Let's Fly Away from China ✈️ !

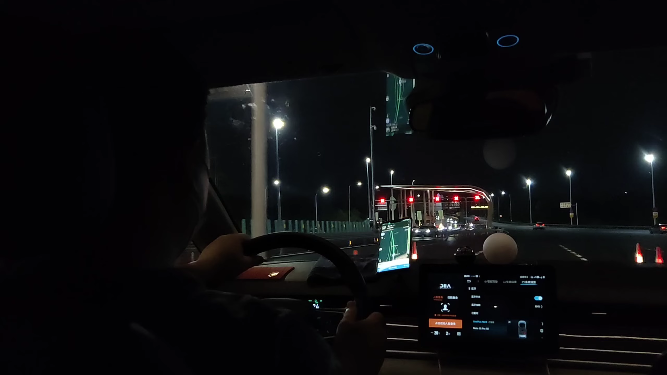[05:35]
इट्स 10:07 और फाइनली मैं भी एयरपोर्ट के लिए निकल रहा हूँ।
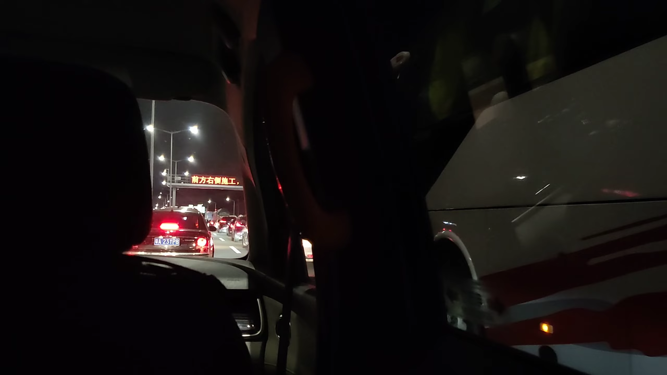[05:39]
बाकी सब लोग मेट्रो से गए, मेट्रो से थोड़ा एक्टिव हो जाता है इसलिए मैंने कैब प्रीफर की,